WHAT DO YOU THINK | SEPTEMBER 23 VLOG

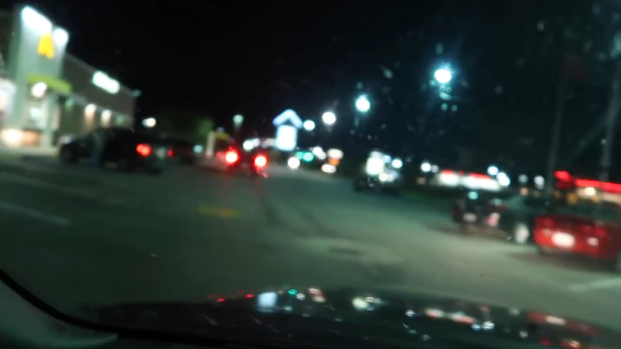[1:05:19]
Look at this. This is ridiculous. Look at this line for McDonald's. Oh, my God.
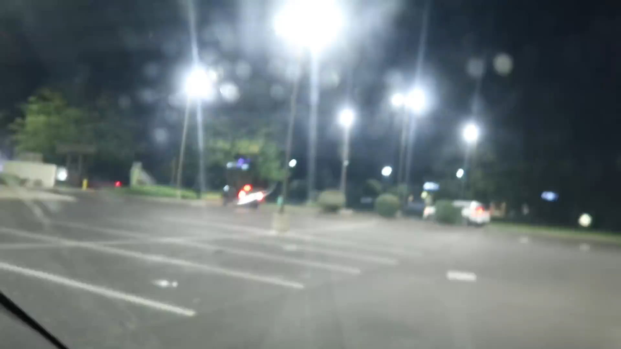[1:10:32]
Seriously, all these people are like, pulling in there. This is too funny. Do you see? And now look.
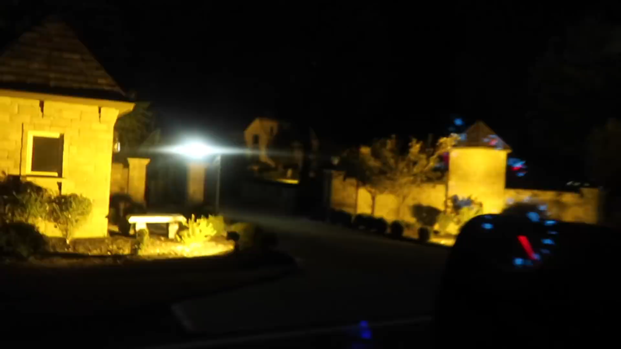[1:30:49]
It has a moat and then it has this huge wall and gate
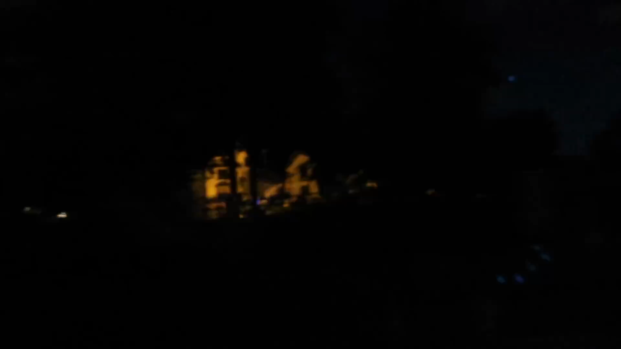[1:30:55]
and up here was where the cooler was.
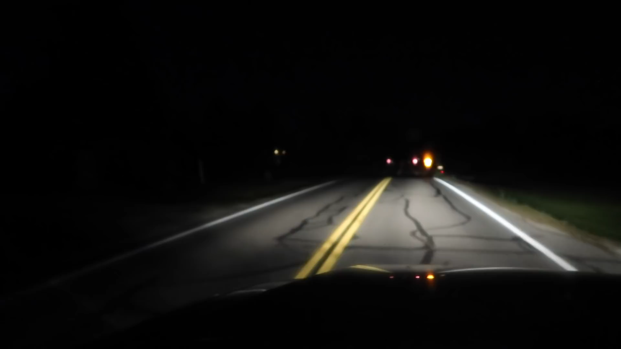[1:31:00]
It was right to the left over there on the side of the road. Do you think it's still there? I'm kind of even scared to look because if it's there, then I'm going to have to get out and look. I just can't do this two nights in a row. I have to know. It's gone. Oh my god. It's gone, you guys. The cooler's gone. It was like right there. Yeah, it's gone. You can't see, but I can see it. There's nothing there.